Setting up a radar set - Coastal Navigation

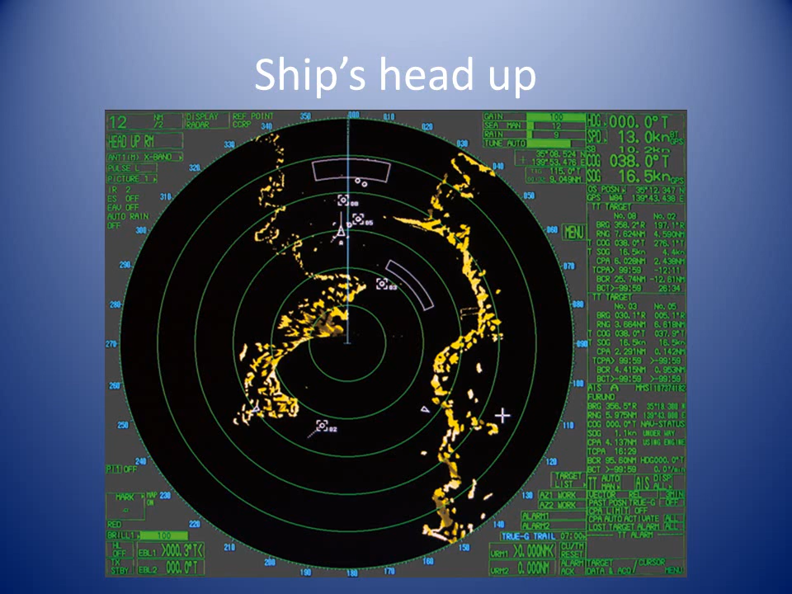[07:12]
If your ship is yawing in a seaway, the image on the screen is constantly jittering back and forth, making it difficult to keep a proper plot and hence determine risk of collision. One of the major benefit of Northup is the alignment with the chart, making navigation easier, since land features are more recognizable and courses and bearings are more obvious. Despite the disadvantage, for collision avoidance, that determining port or starboard and a head or a stern is not so intuitive,
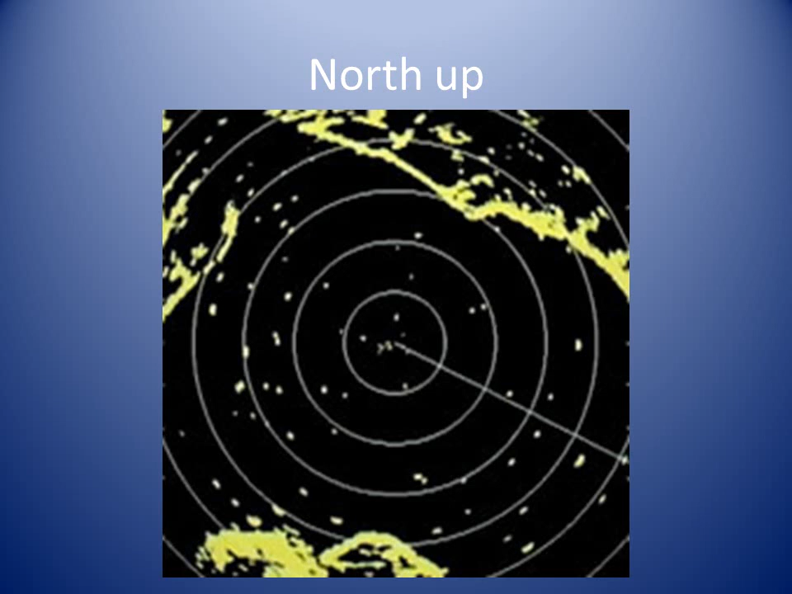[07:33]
Northup is the main choice of most professional navigators. The radar can be used to offset the position of the ship from the center of the screen.
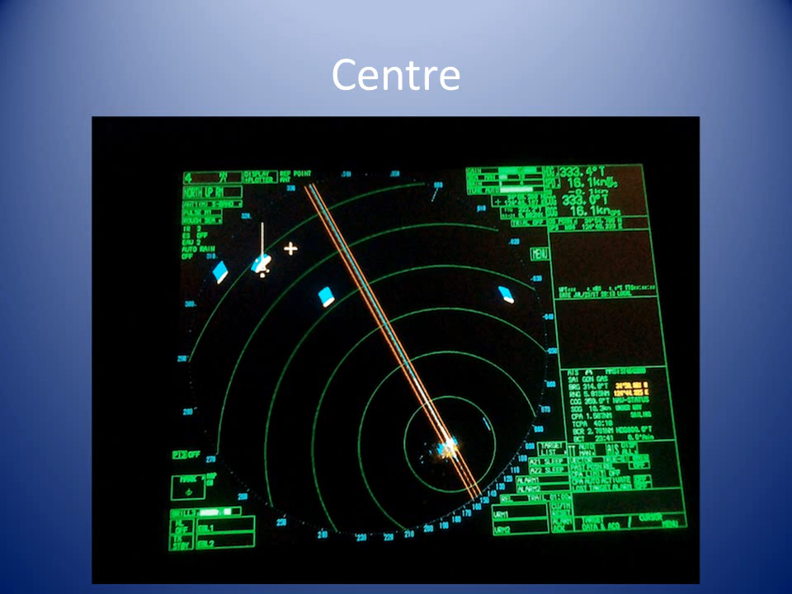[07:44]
The navigator can use this mode, in relative motion, to see more of what is ahead. Navigators also offset the ship from the center of the screen, when using the radar in true motion mode. In true motion,
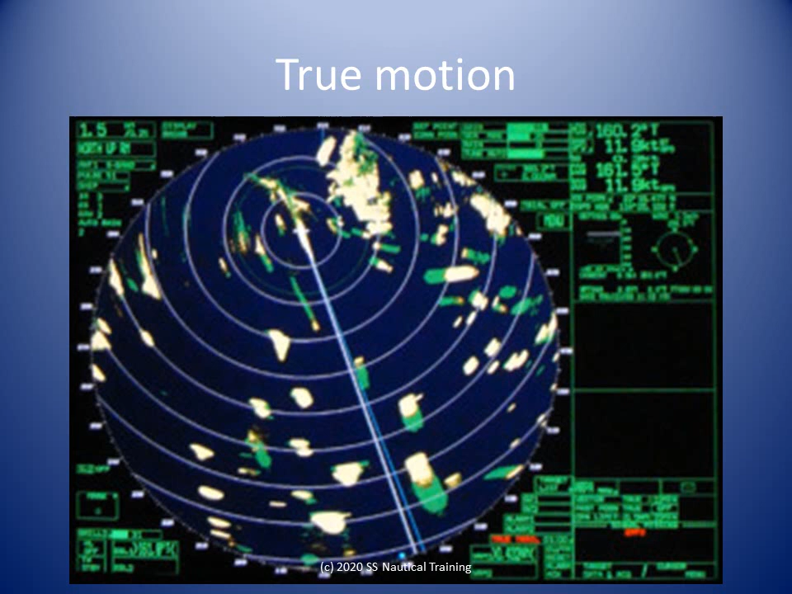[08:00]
the land is stationary and the origin and the sweep move across the display and have to be reset periodically. The automatic tuning on modern radar sets will do a better job than a human, but humans have to check that it is working properly.
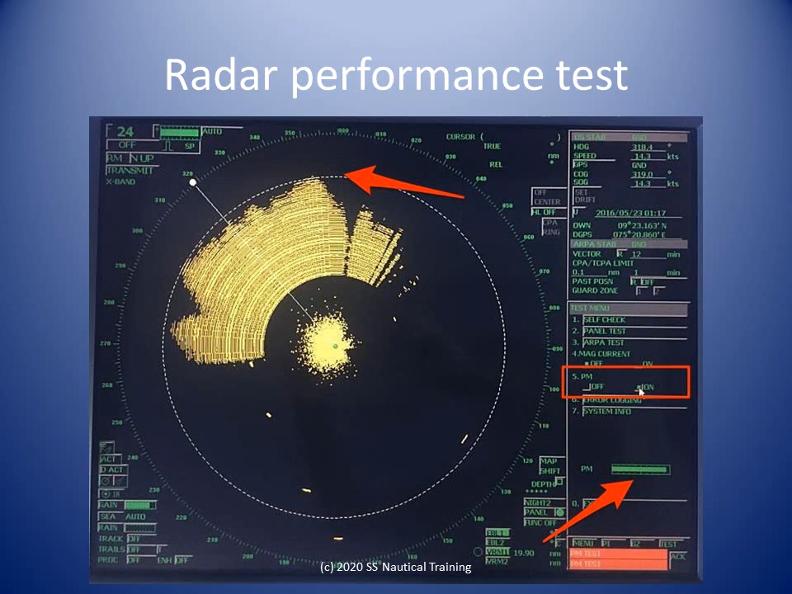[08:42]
For example if the transmission power of the radar is not enough, radar may not be able to paint some of the target at all. Or radar may only be able to paint the targets with very less sensitivity with faint echoes. The